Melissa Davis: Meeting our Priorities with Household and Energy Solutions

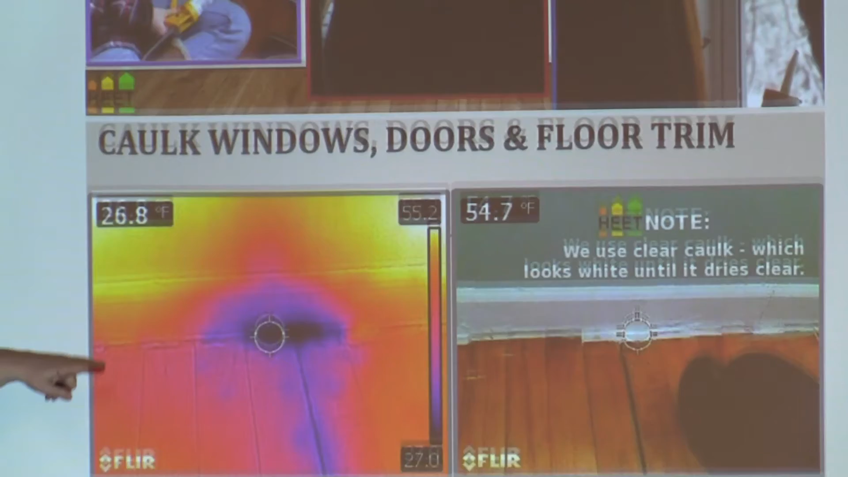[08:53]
So, the lady has a hole in her floor. Fortunately, she doesn't have this shoe, base shoe up.
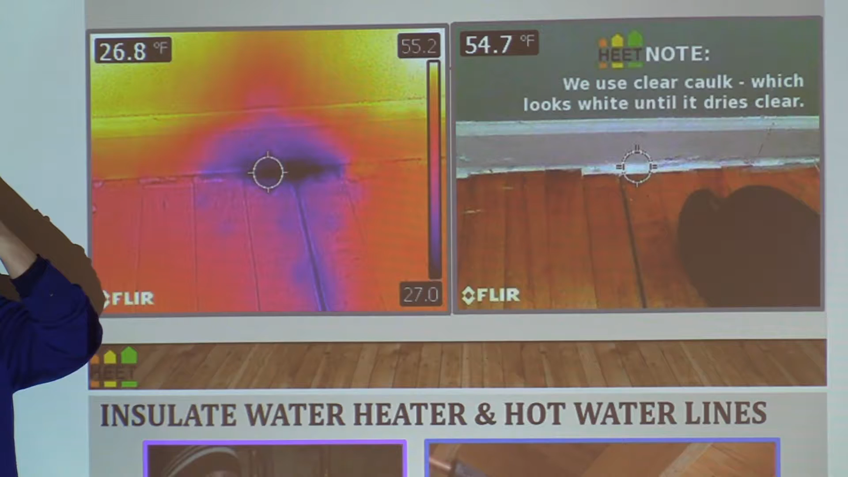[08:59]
Is that what that's called? But as you can see, it was, like, 18 degrees out. It's 26 degrees right there blowing in.
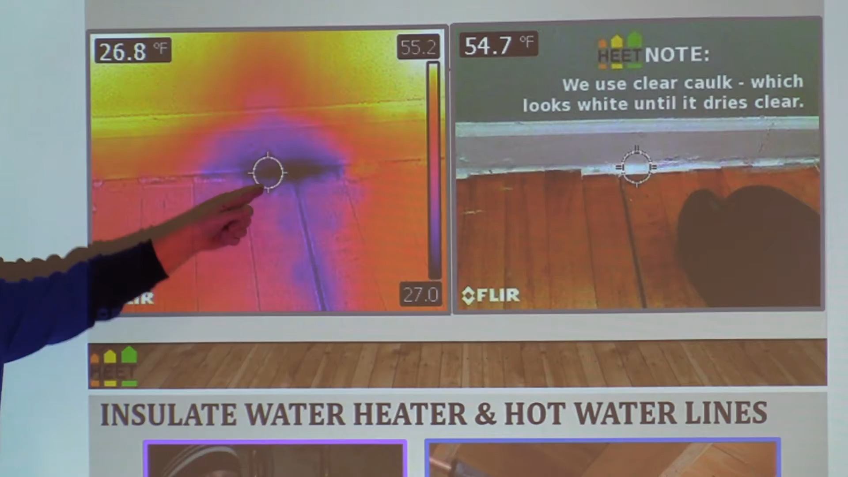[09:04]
Da-da-da-da-da-da-da-da.
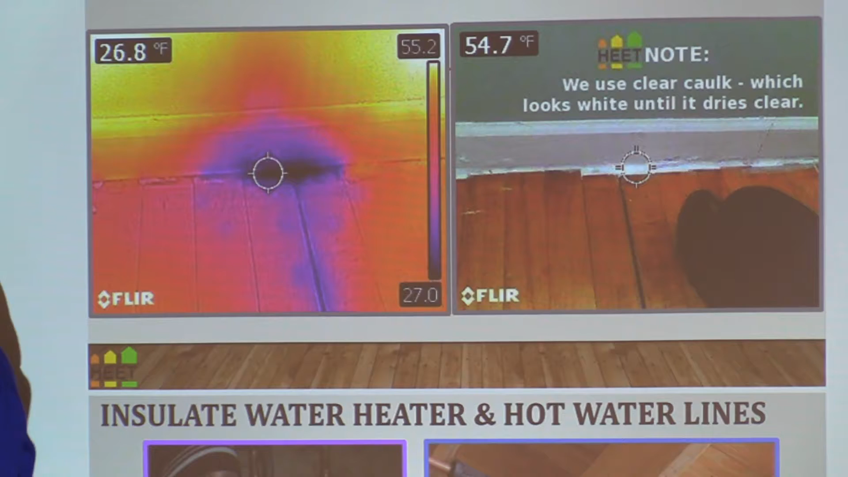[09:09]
Right? Just in that spot. So, keeping your floor trim, caulked. And this goes on white, but in about three hours, it'll look just like that again.
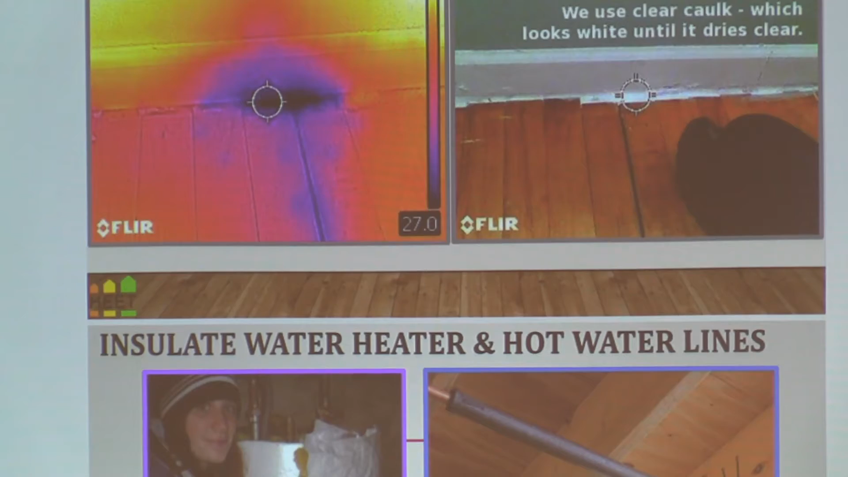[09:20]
Then, the next thing we do is, it's not, actually, we're going to take this off our list, putting the insulation on the blankets on the water heaters,
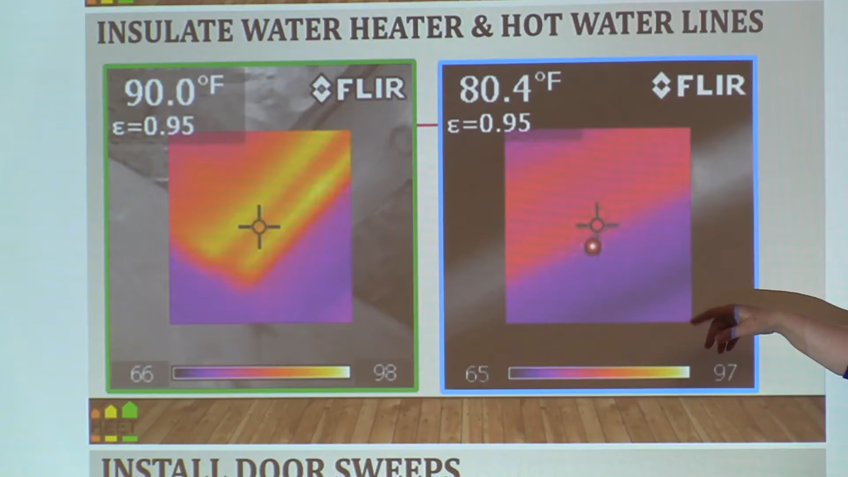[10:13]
Also, if you heat with radiator heat, this is an example where the woman had baseboard floor heating, water, hot water. And in her basement, it was 90 degrees. Now we're going the opposite direction.
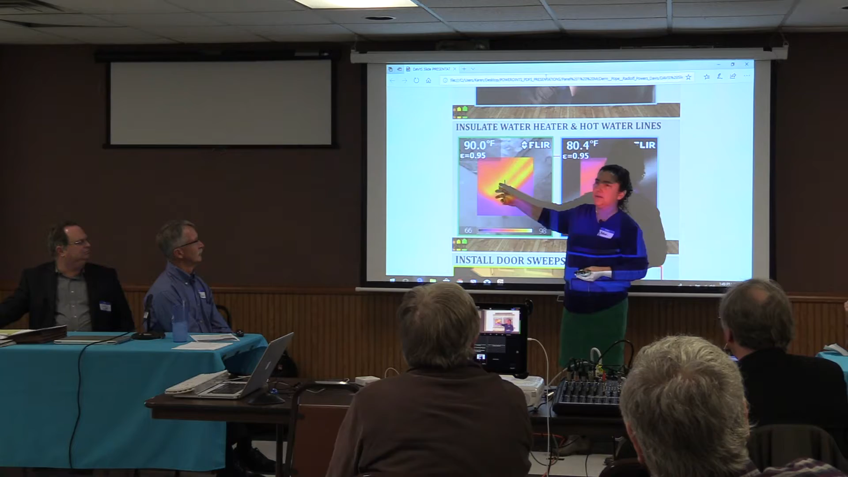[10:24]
We put the koozies on, right? And then it brought it down to 80.
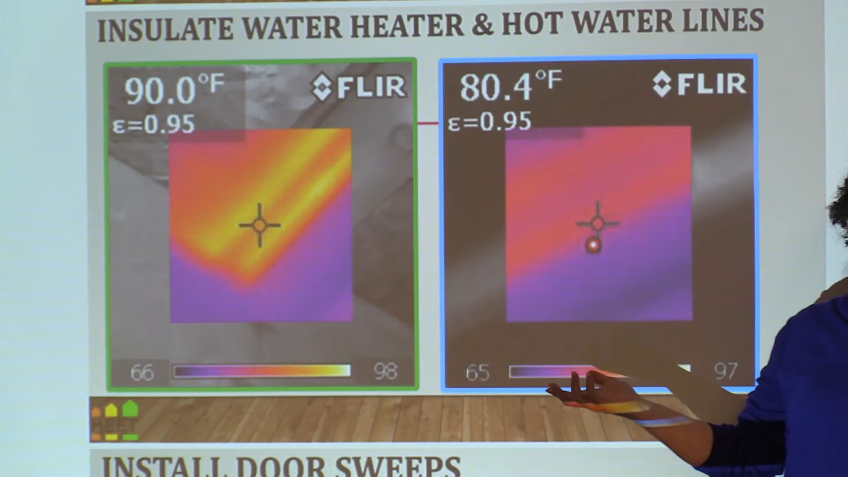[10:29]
So you're saving that 10 degrees, and that's saving you money. Like, not squandering your resources.
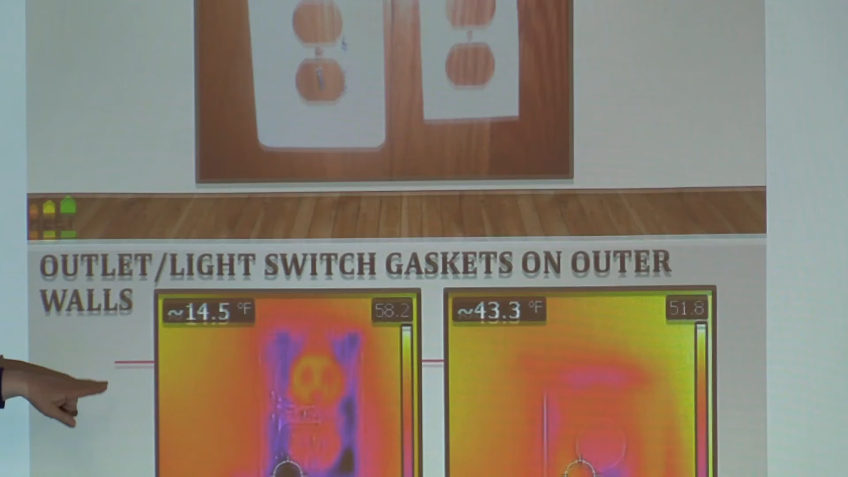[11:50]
And with our handy thermal camera, here's an open one. We just did this about a month ago. This woman had three of these in her kitchen without even a switch plate cover on it, and it was 14 degrees.
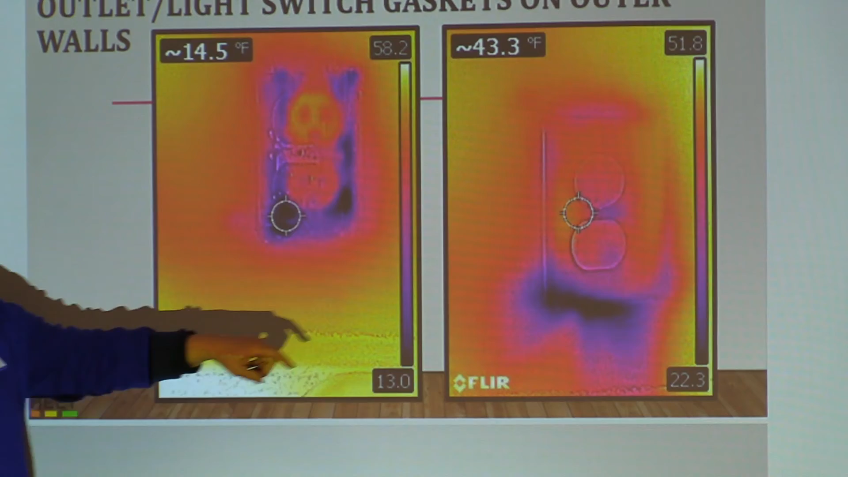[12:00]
And then we put this on. It was 43 degrees. And now that was something underneath just the leaky old house.
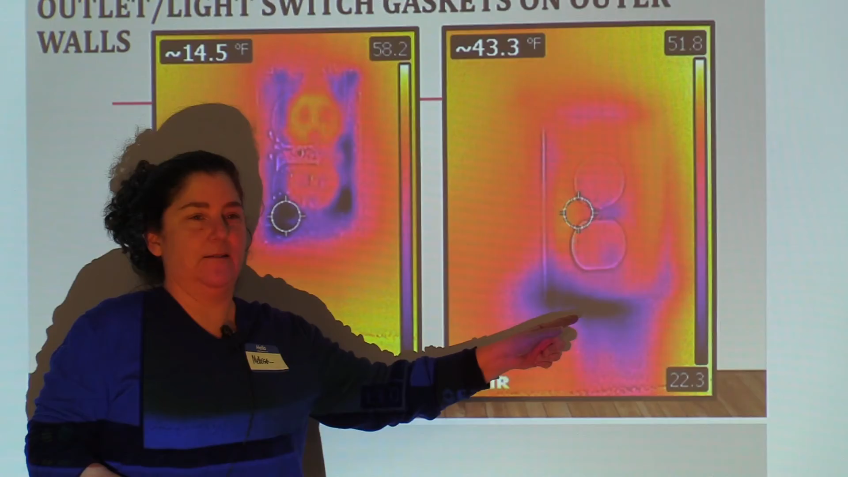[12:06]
I'm not sure. I'd like a better picture that doesn't have that blue spot there, but that is, that's it.
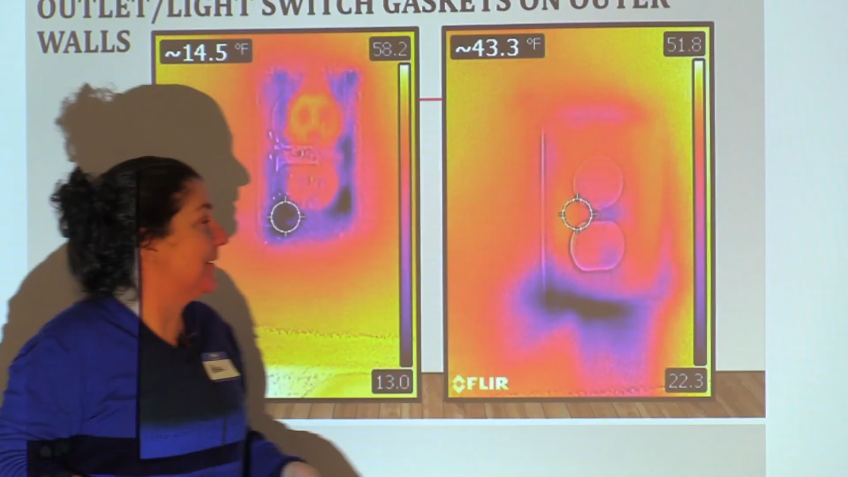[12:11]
That's a really good way to stay a little warmer.